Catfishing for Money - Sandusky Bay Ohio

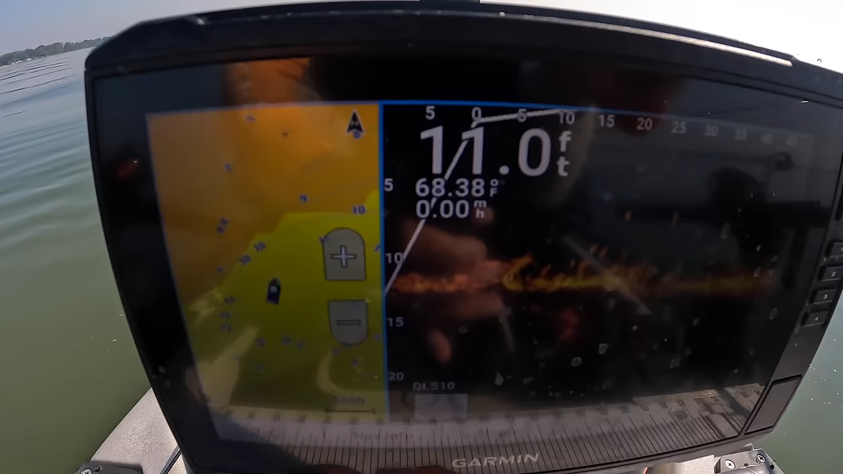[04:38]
On screen: depth 11.0 ft, water 68.38°F
It's a glare. I don't know if you can tell or not. Let me push that.
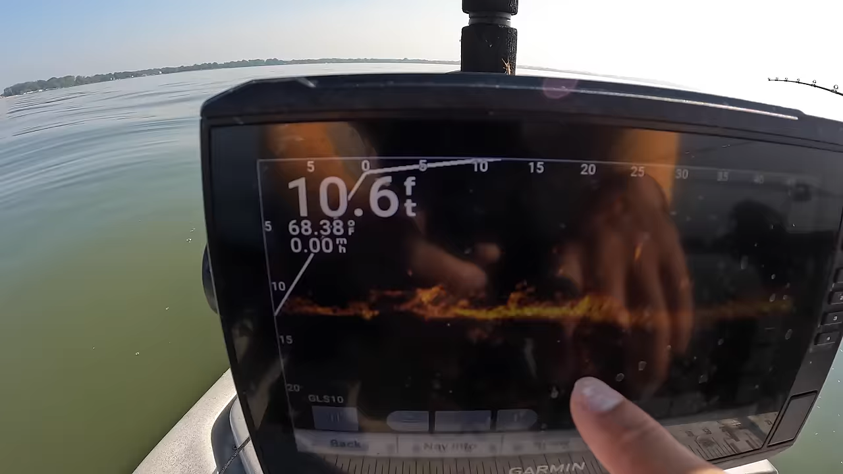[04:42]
On screen: depth 10.6 ft, water 68.38°F
All this. There's something down there. You can see it up off bottom. There's some fish around it.
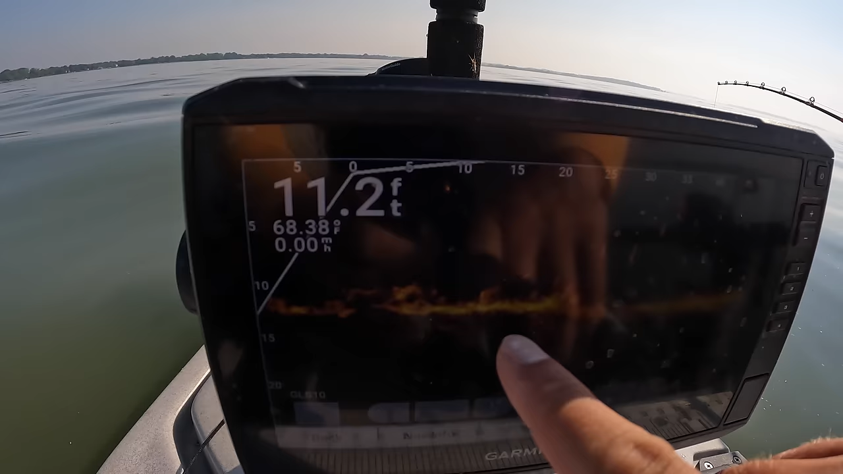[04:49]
On screen: depth 11.2 ft, water 68.38°F
When I come across I saw some bigger marks. Who knows if they're cats or carp or drum or whatever.
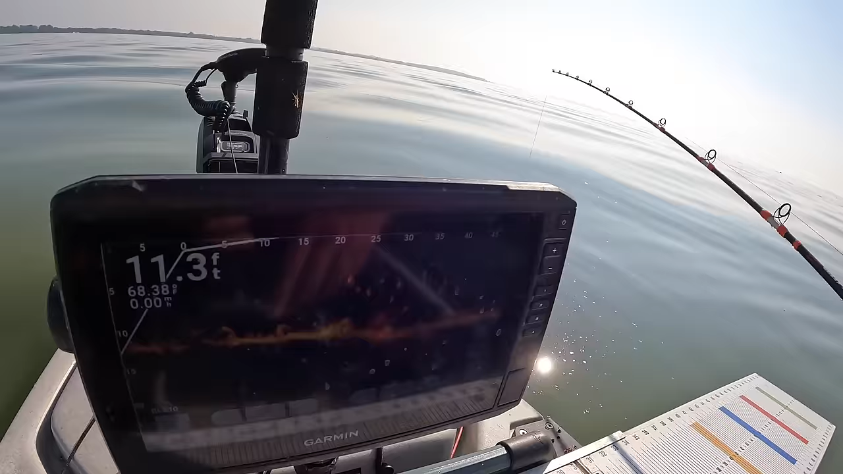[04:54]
On screen: depth 11.3 ft
But whatever that is down there I pulled across it and got that fish. So there's at least one cat on it. But I've just continued making my way up through here y'all.
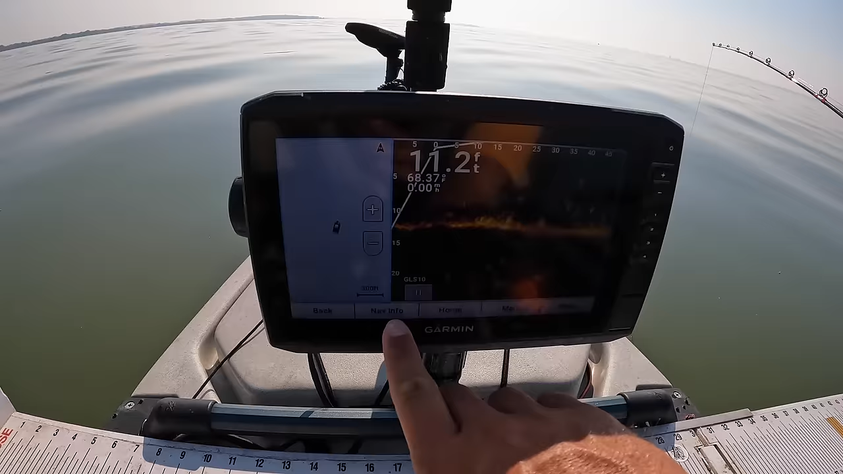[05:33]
On screen: depth 11.2 ft
So right now 11 feet deep. But anyway we got us another one. Fish number two about to be on the board here. Let's get him in and get him submitted.
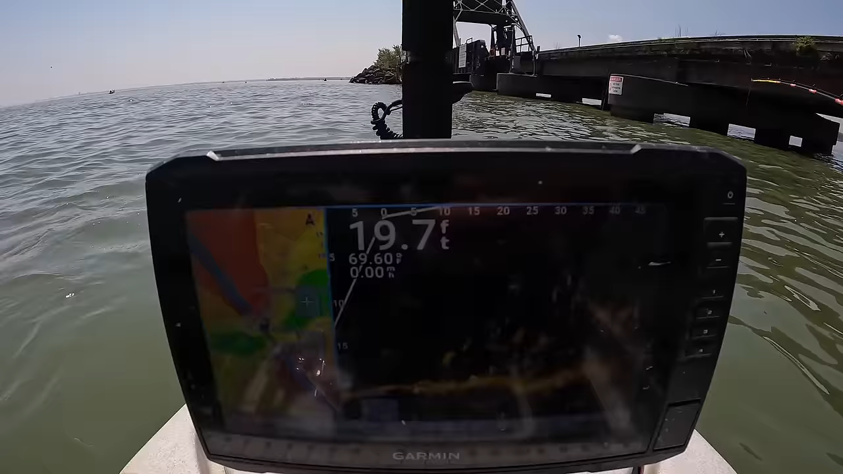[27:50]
On screen: depth 19.7 ft
Yeah he ain't gonna help me. Look at all them fish there on the screen y'all. They're just stacked up right here by the bridge. I'm gonna stick him on the board. I can tell you right now he ain't gonna help us though but I'm just gonna double check. Yeah he's a bigger 24 incher right there.